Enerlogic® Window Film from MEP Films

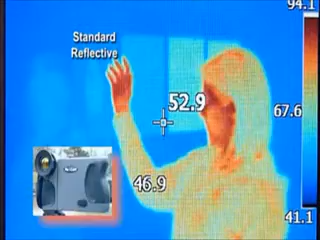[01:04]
Currently, the best low E film only reflect about 60% of ambient thermal radiation.
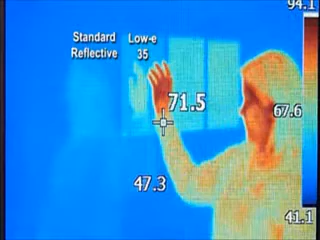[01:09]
Analogic window film reflects 93 to 95% of a room's ambient thermal radiation,
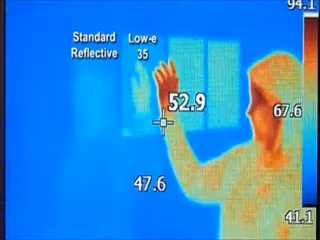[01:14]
that is radiant heat, back into a room.
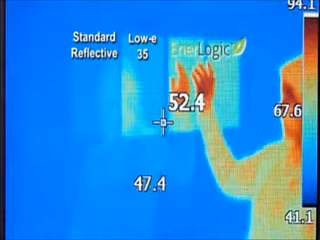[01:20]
This is a 65% improvement in winter heat loss compared to the current best performing low E films.